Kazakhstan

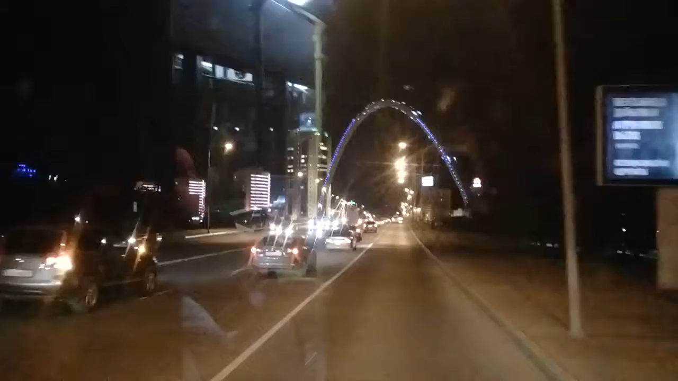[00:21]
Сейчас вот эта река Есиль. Слева, наверное, света больше будет. Значит, сейчас отсюда не проехали? Нет, чуть-чуть. Только сейчас.
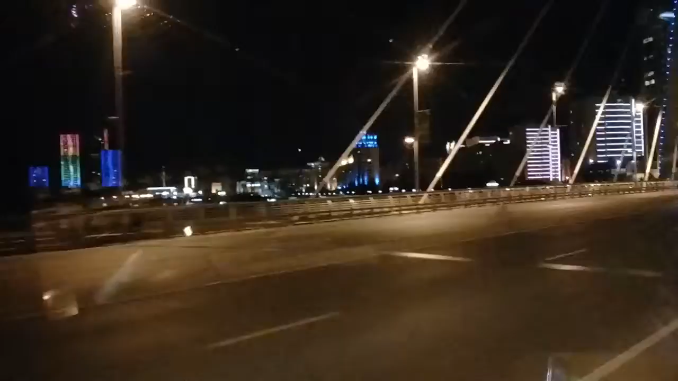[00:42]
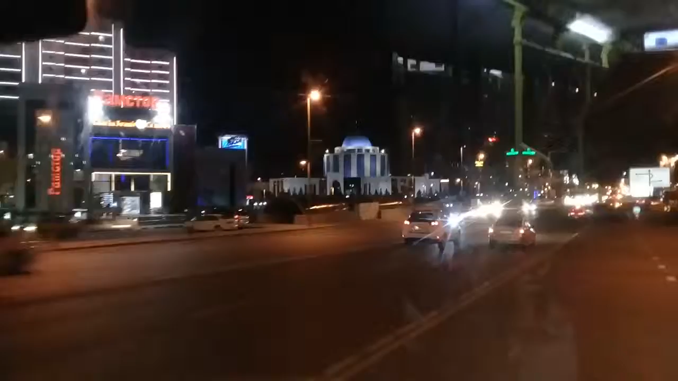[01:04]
Дальше старый город. Да, мы с левого берега. Сейчас на правый берег.